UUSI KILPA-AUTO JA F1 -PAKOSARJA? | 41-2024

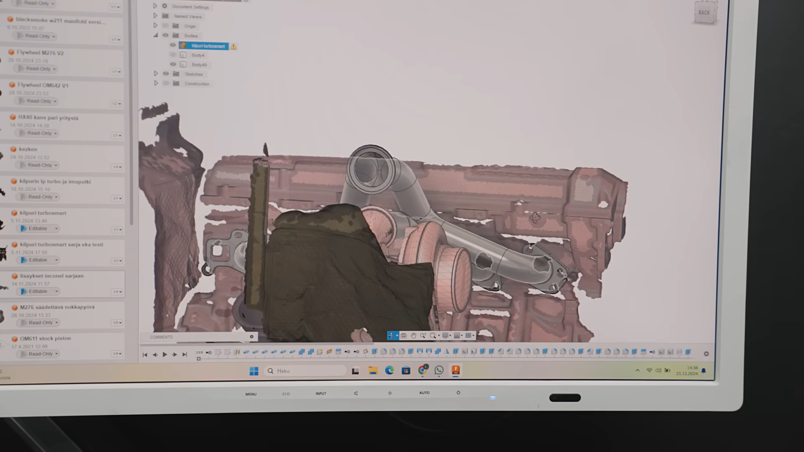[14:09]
Kiitos Piipon Kallille. Tää kone vähän lakaa.
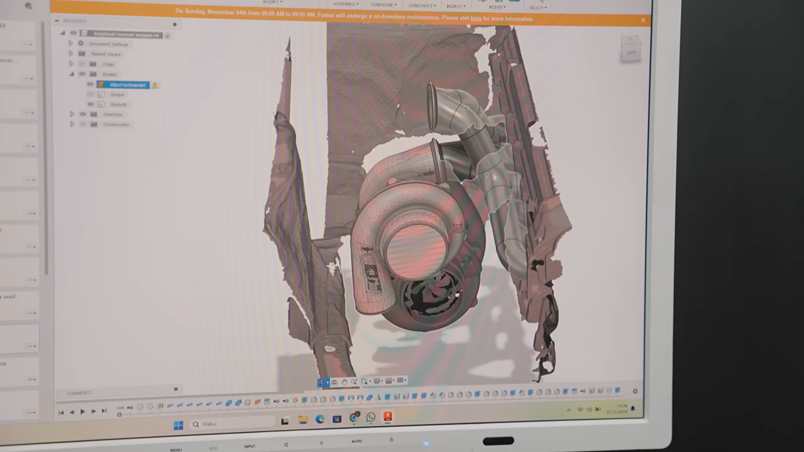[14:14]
Mä lopetan liikkeen ja se ei ole vähän aikaa jatkaa matkaa. Mutta tuota...
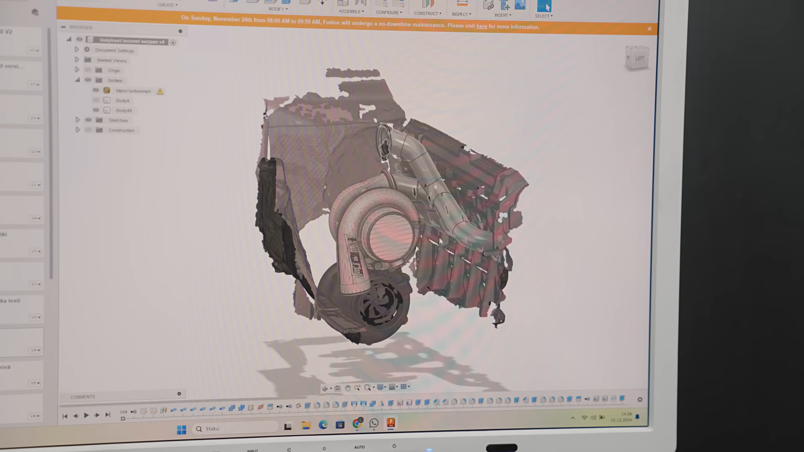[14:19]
Siinä on niinku alustava paikatus. Tuosta mulla ei oo täyttä 3D-mallia tuosta portista.
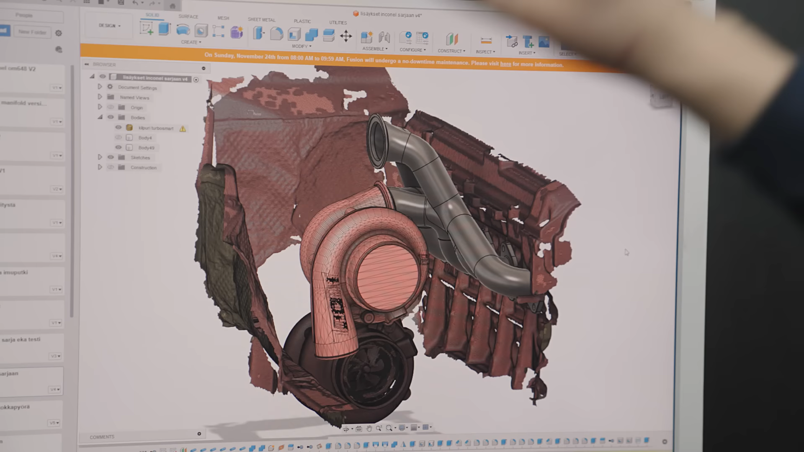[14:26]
Mulla oli semmonen palikka millä mä testasin sen mahtuvan.
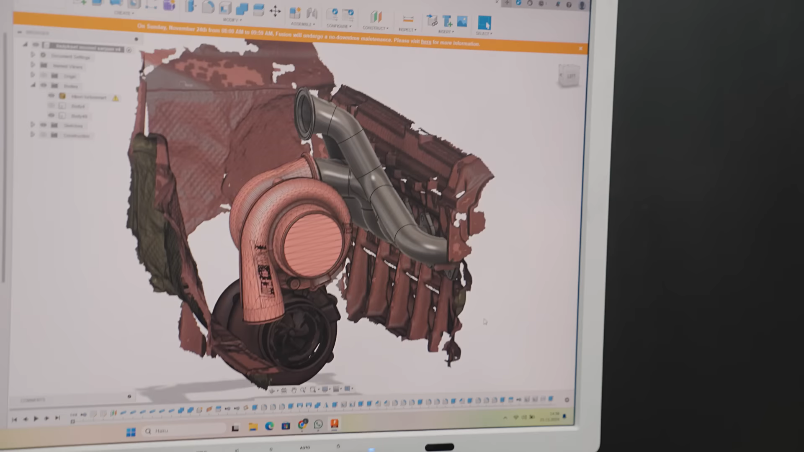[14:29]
Sitten tuo iso ahtimen paikka elää mutta se tulee tuonne kutakuinkin niinku se on ollut.
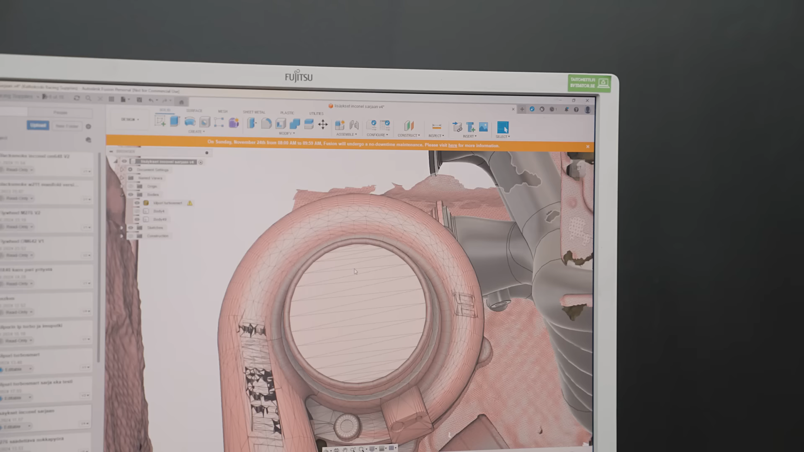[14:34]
Pakolempa-anturi mahtuu nätisti kiertämään tuonne. Saajaa suht siistit sovitukset.
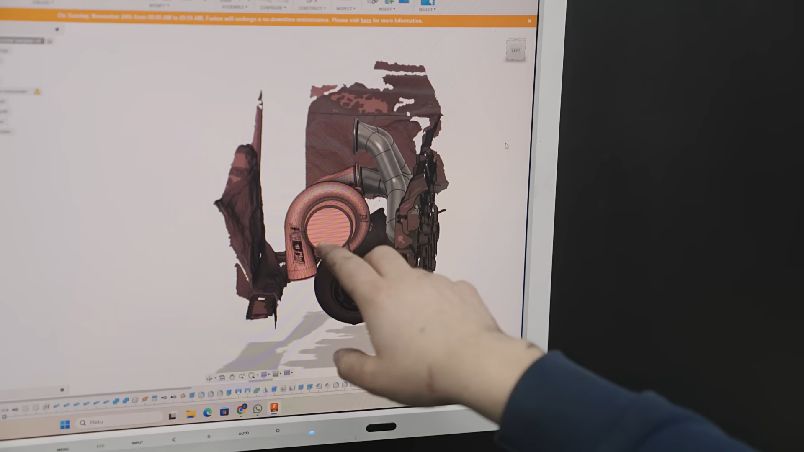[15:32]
Joo normaalisti pesässä ois niin että ahtoilma tulis tuonne päin. Ja sitten pakopesässä ois.